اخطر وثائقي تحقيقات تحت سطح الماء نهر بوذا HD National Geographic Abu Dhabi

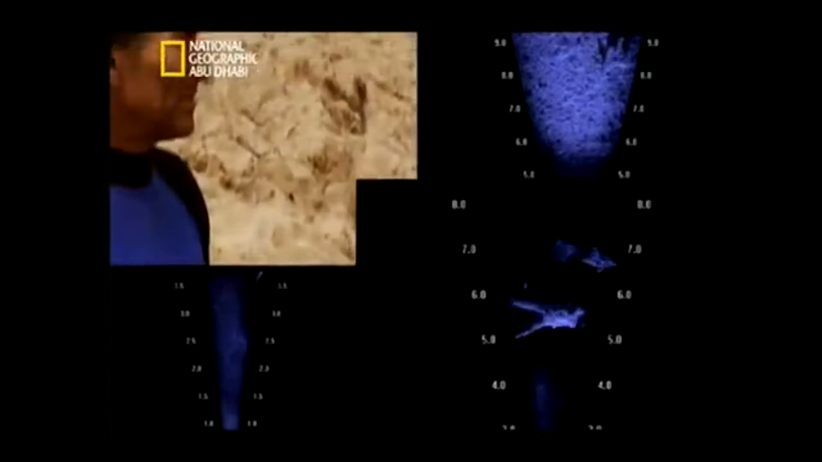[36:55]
بلحظة من خلال ارتدادات الموجات الصوتية المنعكسة من ارضية القعر انه
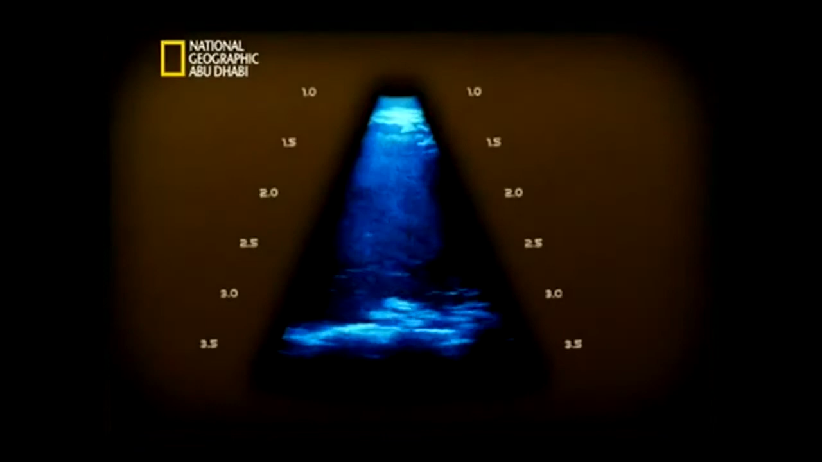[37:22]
يتبع وورن والده في مياه النهر باتجاه الهدف يتسبب الرمل المضطرب بالتشويش على الكاميرا الصوتية لكن وورن يستطيع رغم ذلك رؤية مايك وهو يتنقل بمحاذاة الحبل